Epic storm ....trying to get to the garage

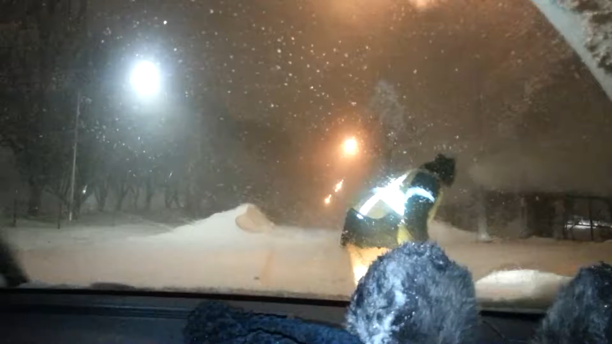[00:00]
Tony has to actually shovel our street because nobody came down here to plow. Even we flagged down Q13 for help and asked a guy from Queen Center for Progress just to clean one little spot of the street so we could get to Little Neck Parkway so he can get to the garage to do his job. He just said he couldn't help us.